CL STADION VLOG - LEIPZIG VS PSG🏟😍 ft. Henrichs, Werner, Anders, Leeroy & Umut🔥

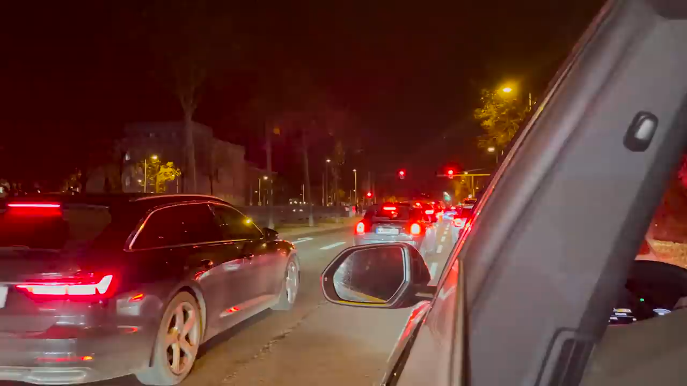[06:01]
Ich weiß selber nicht mal ganz genau, woran es liegt. Es passen 42.000 ins Stadion. Es kommen auch 42.000. Aber es ist voll dumm. Selbst die Profis sind nicht vernünftig durchgekommen.